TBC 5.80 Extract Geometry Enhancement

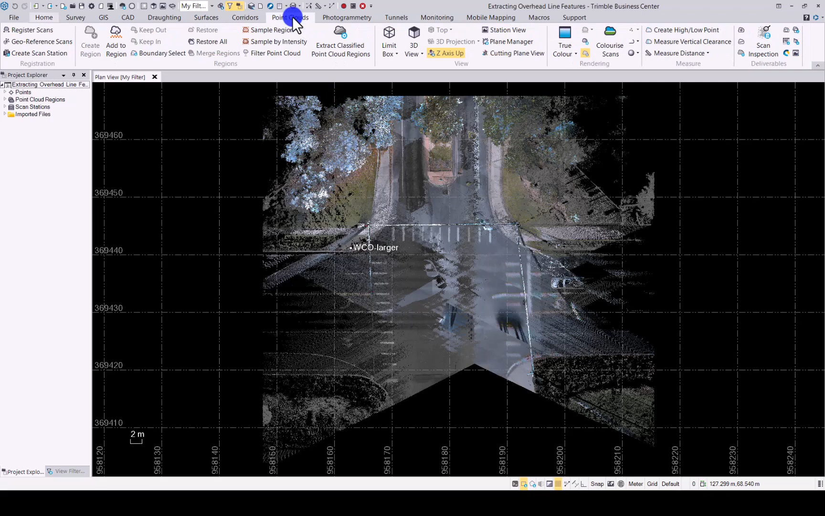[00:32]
I have already uploaded a data set and to find the new command you will go to point clouds under deliverables you will see there is a new icon that says extract geometry click on that it opens up the extract geometry window you can create a new shape or if you have existing CAD shapes or CAD lines that you would like to use you can always select it in here for this